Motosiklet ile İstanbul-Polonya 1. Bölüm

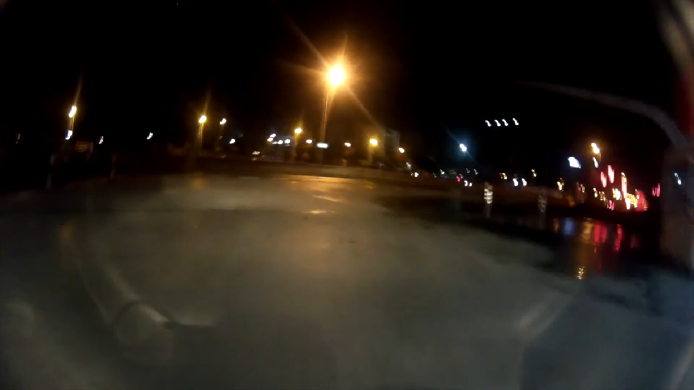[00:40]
Yalnız bu video biraz ilginç. Şöyle ki gördüğünüz yer Kartal E5 üstü. E5'ten başlayan yolculuğunu Polonya'ya kadar, dönüşte de bazı çekimler var, olduğu gibi çekmiş. Bazı kısımlar gece yolculuğu. Çok uzun bir video olduğu için gece yolculuklarının büyük bir kısmını keseceğim, parça parça halinde vereceğim. Umarım beğenirsiniz. Diğerlerine göre çok daha değişik bir video.